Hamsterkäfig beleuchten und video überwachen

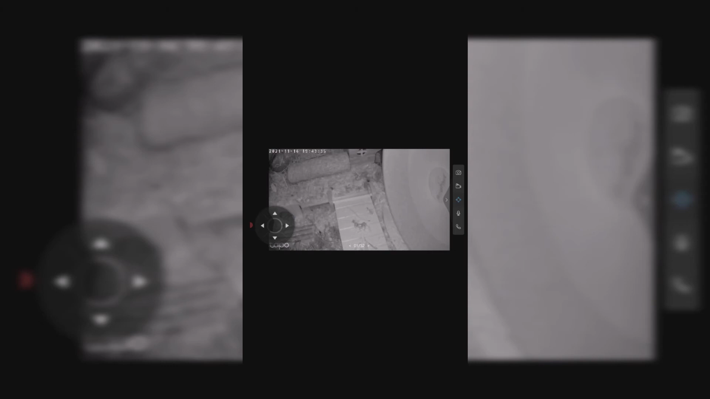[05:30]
So, und jetzt drehe ich die Kamera einmal zum Fressnack.